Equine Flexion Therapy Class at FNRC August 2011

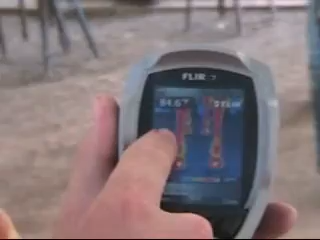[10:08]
There's more heat on this side, which it's using this one more compensating for the injury on the right rear. But there's more cold here.
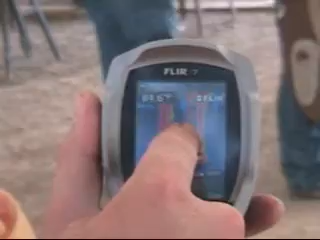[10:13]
It's laying in there. Right. Right.
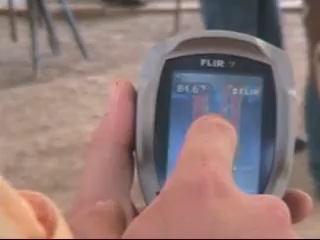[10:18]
And then the front, basically it's saying it's hotter on the outside on the right front, hotter on the inside on the left front.